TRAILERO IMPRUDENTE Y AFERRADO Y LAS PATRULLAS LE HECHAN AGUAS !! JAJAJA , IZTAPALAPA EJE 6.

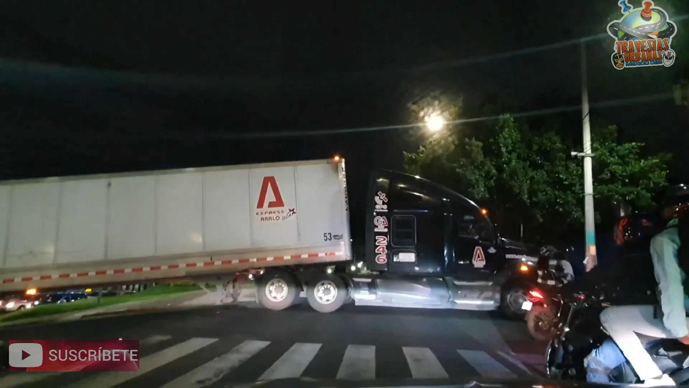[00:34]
el monstruo t que es y pues va a dar vuelta maniobrar un trailer traveseas urbanas México DSS sabadito 7 de octubre del 2023
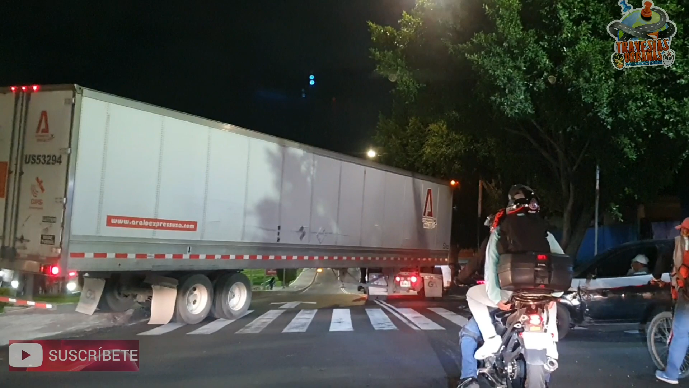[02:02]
y el colmo vean cómo se está subiendo a la guarnición ya le dio en la torre la despostillo y demás y adelantito estaba la patrulla echándole aguas a no fuera uno como particular porque te infraccionan
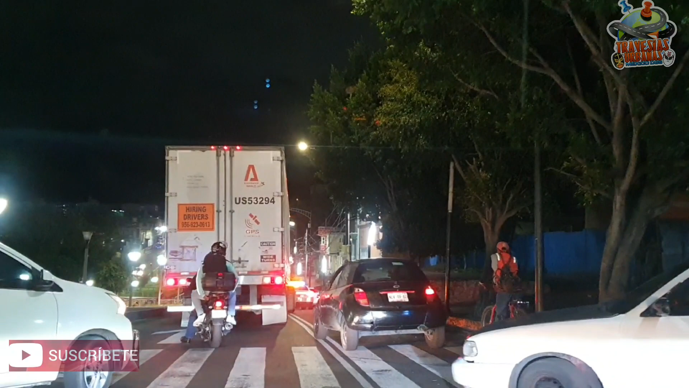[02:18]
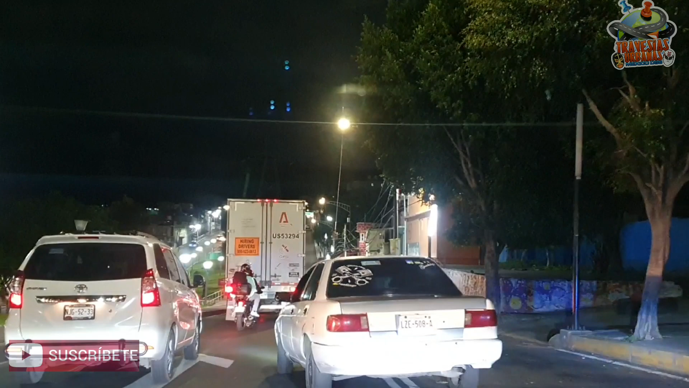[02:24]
ahí está la patrulla que le echó aguas cuando debería de verlo detenido obviamente pues esta patrulla no es de tránsito pero pues pudo haber pedido el apoyo para la del tránsito